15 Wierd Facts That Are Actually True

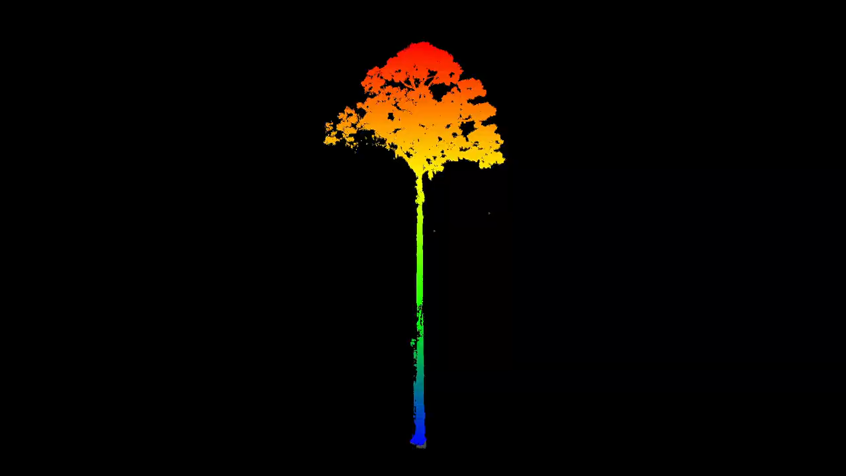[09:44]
On the island of Borneo in Malaysia, there's one yellow maranti that's been deemed the world's tallest tropical tree. Weighing more than a jetliner, which is around 180,000 pounds and standing 330 feet tall, the view from the top is almost too stunning to describe.